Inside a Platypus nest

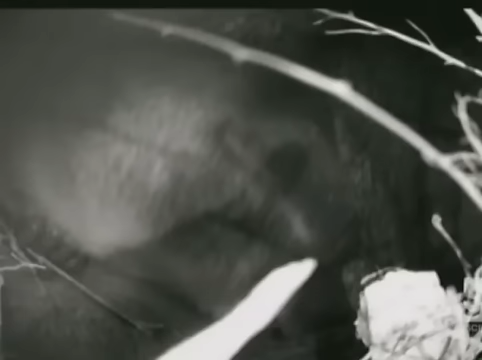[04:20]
Their eyes are open. Their bills are fully formed. And their coats have grown thick.
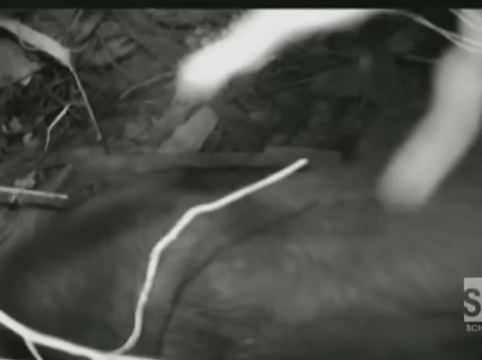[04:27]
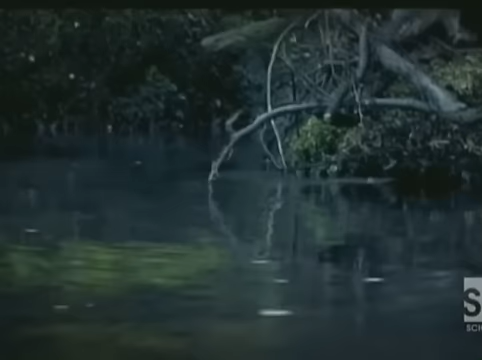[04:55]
Nina warns that Shai is on her way back to the burrow.
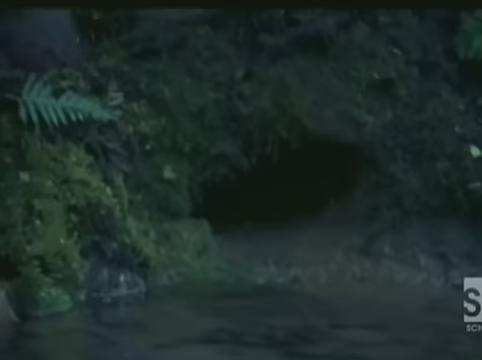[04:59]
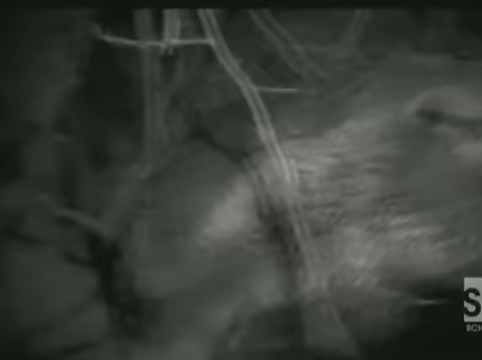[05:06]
As she approaches the nesting chamber, she unblocks the earthen plugs which she set there to protect her young.
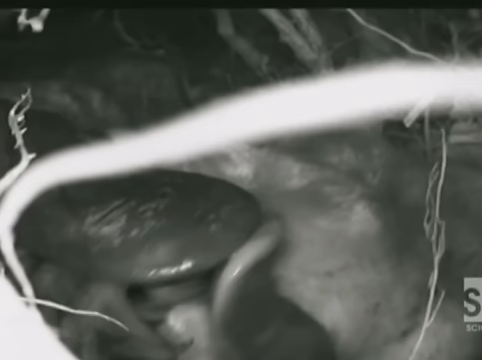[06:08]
Are they taking food from her?
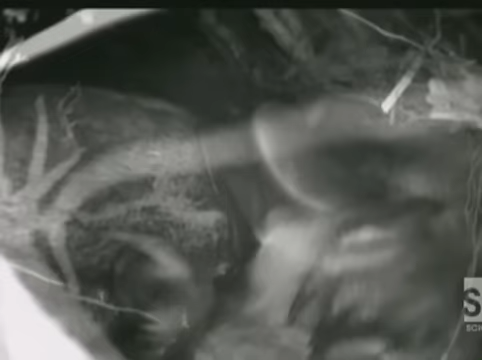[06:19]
Or are they drinking her saliva? Maybe getting some of the bacteria that will strengthen their immune system?
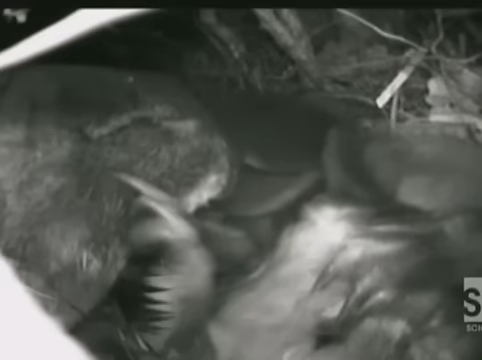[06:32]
We don't really know what we're seeing in these extraordinary pictures.
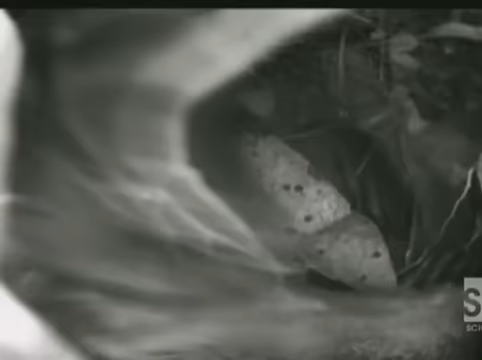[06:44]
Soon, Shai has had enough. She busily rebuilds the nest around her young. She was able to get them yellowed.